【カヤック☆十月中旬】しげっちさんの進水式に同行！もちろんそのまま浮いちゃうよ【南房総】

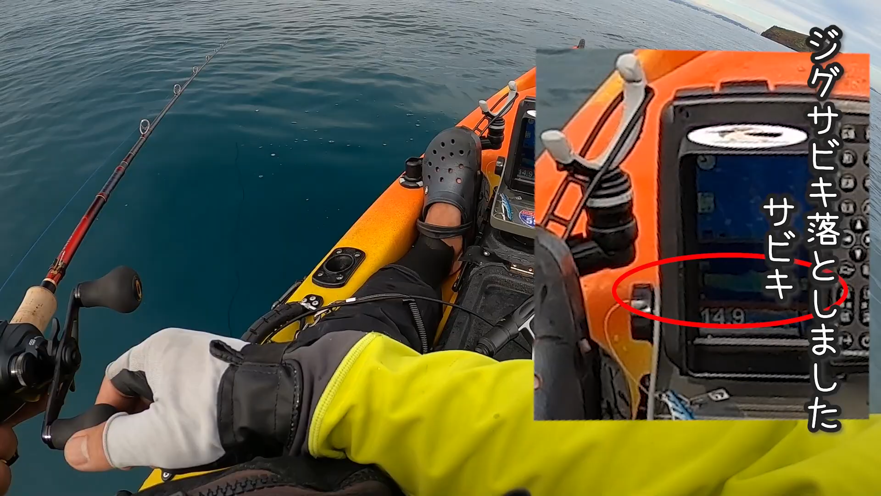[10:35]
すごい居るけどなんだろうねお、速攻きた